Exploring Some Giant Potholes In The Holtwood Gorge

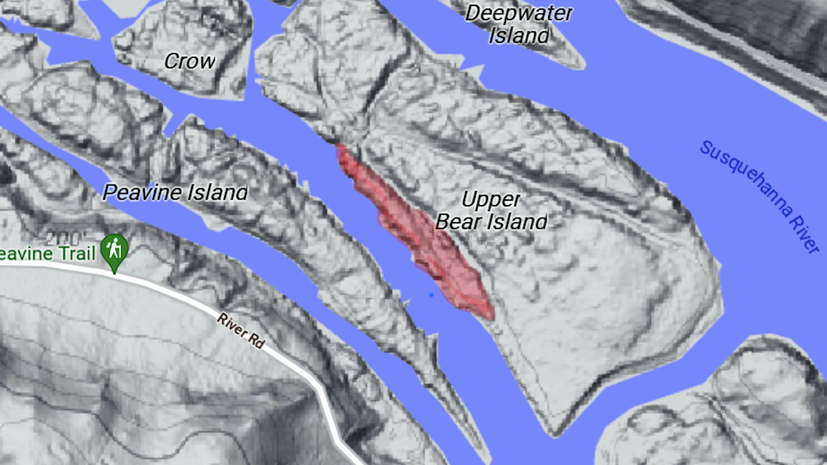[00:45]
It's about a thousand feet long and 150 feet wide and it's got a bunch of potholes in it so we're here to investigate potholes.
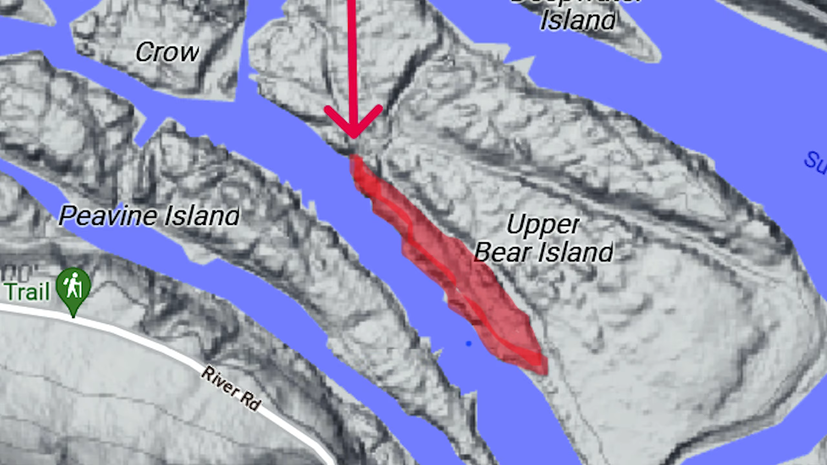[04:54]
And over here there should be water going through.